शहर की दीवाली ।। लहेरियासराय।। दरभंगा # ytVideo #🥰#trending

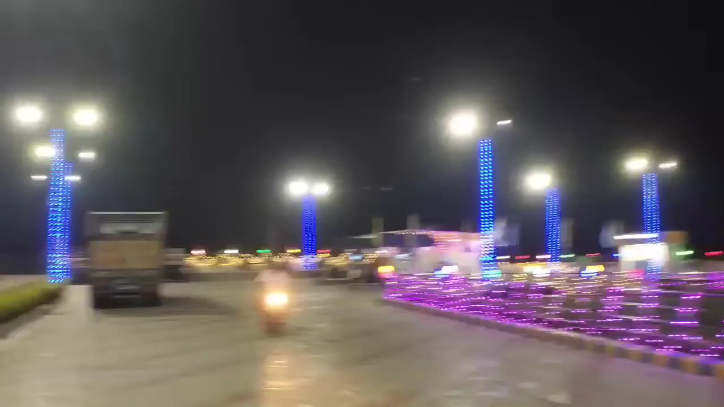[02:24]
डीलाही पेट्रोल पंप से दुल्हन की तरह सबसे मज़ेदार पेट्रोल पंप है दरभंगा समस्तीपुर रोड के बीच में।